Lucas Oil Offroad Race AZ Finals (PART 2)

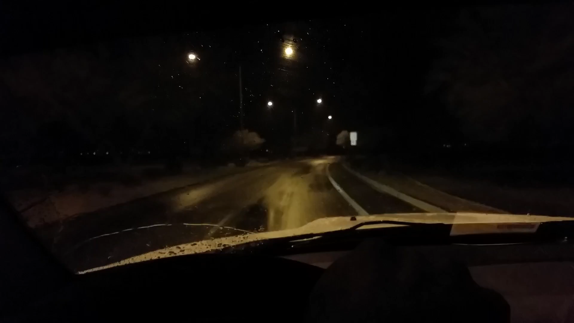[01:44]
oh sorry you won't be able to really see too much after these streetlights go away